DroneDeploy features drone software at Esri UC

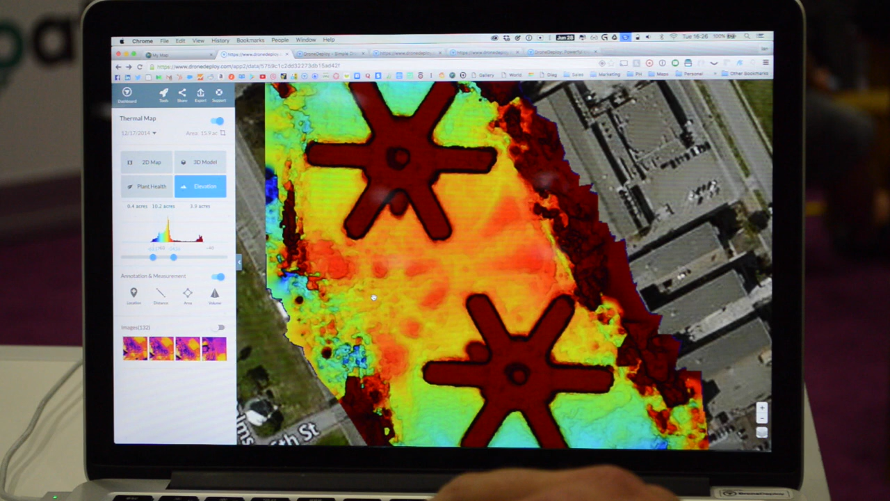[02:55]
Now these are not inhabited buildings. These are kind of just demo buildings that we're looking to show the capabilities of. But instead of just getting a 2D model, you also get elevation models from this. So we have features that you can actually fully adjust and highlight different parts of the actual model itself to make different things pop out.
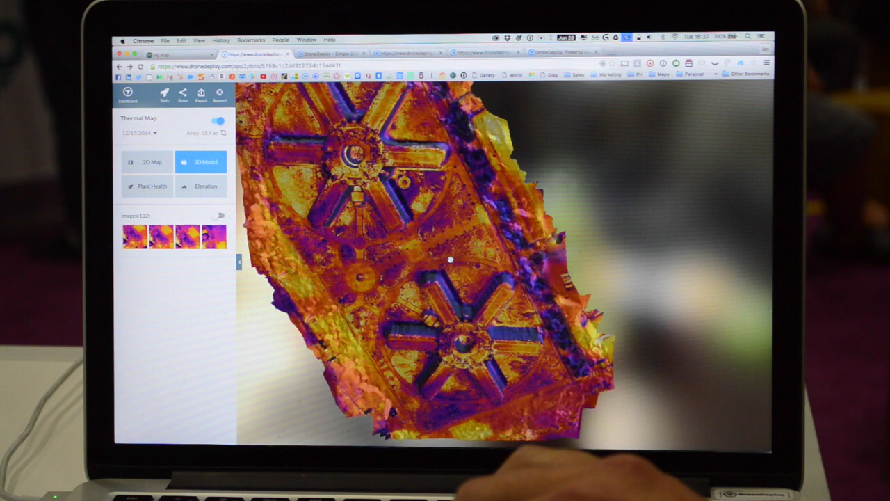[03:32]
So we're zooming in here on the thermal data, and we can see it now in three dimensions of the specific areas that might be hot or
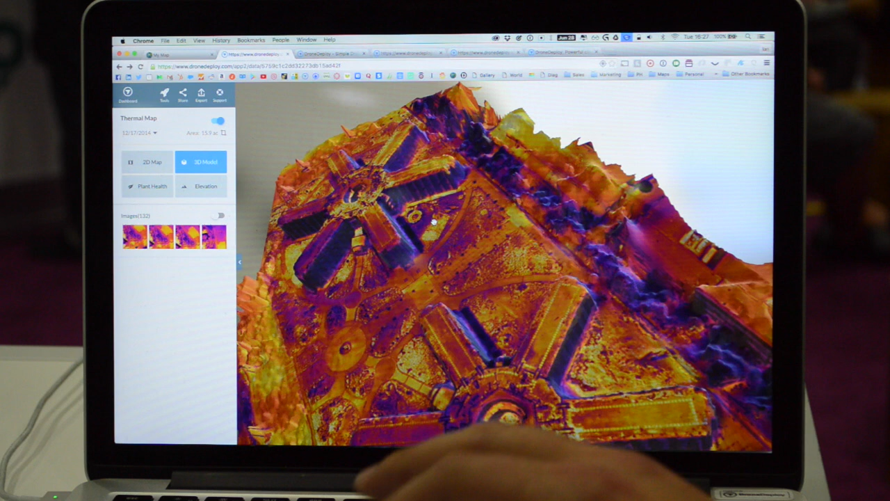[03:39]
cold on the actual data set itself. So in the future, we'll be expanding thermal capabilities by being able to click on a point and get an actual temperature value of a specific pixel. We can also do volumetric calculations with Drone Deploy and lots of different annotations. So volumetric calculations could be something like just getting the actual volume of this building itself.
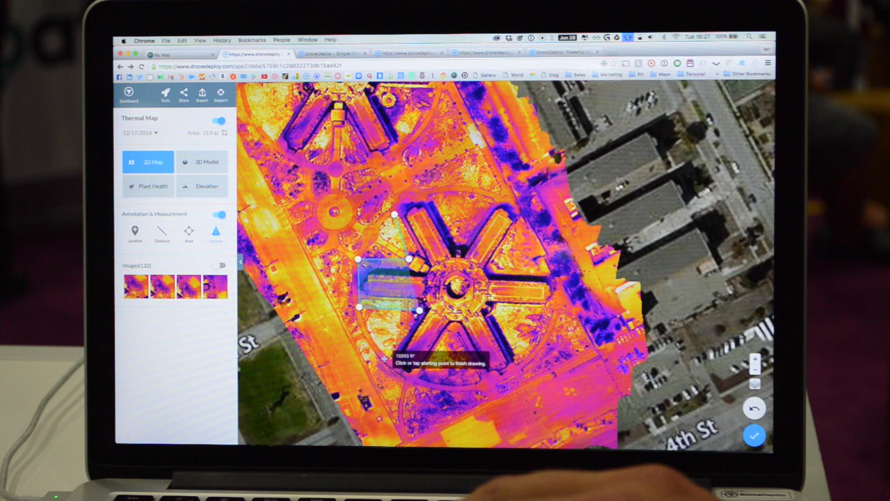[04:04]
So it's a little bit of a complicated shape here, but I'll go ahead and give a shot to try to only capture the building, and you'll see how quickly and easily we can get a volumetric calculation from Drone Deploy software. You don't have to use this just on buildings. You can actually use this on stockpiles as well, and it applies to different industries. I just finished the annotation.
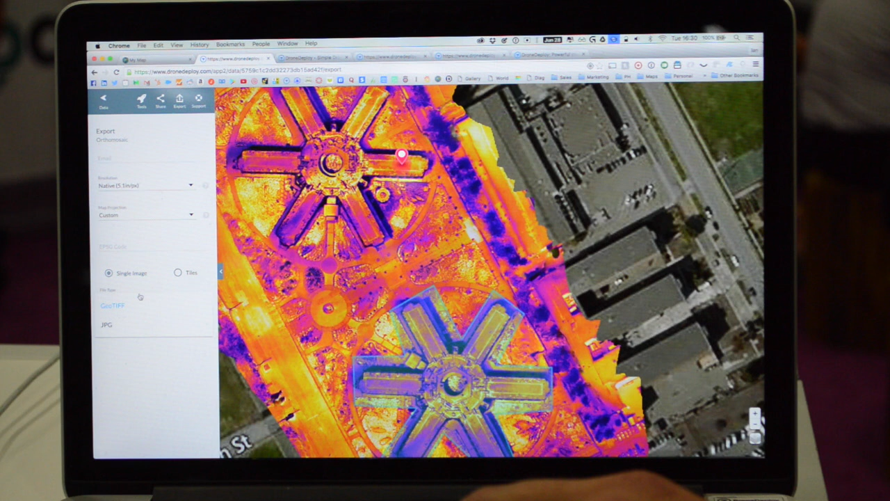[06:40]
So you can go ahead and export the tiles or a single image in geotiff format or jpeg. And we've got some really cool stuff for ag as well where you can export prescription maps in shapefile format.